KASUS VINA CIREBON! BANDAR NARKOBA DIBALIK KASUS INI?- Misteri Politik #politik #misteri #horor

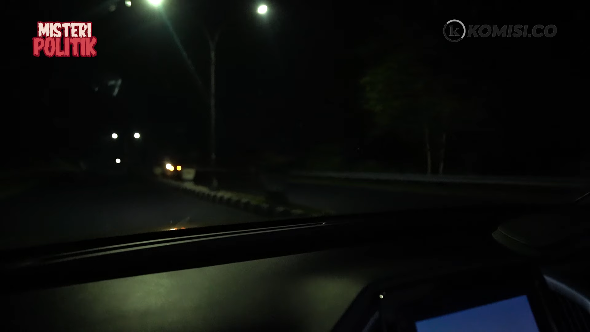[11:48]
Bapak-bapak 4 orang kan. Ah, ini sebelah kiri. Tuh.
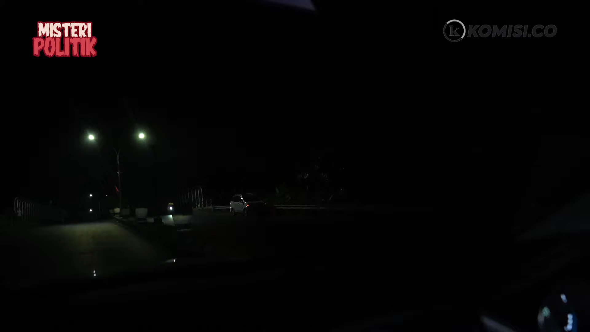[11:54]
Awas, jangan. Ya. Nah sebelah kiri nih, oh iya nih intel 4 orang.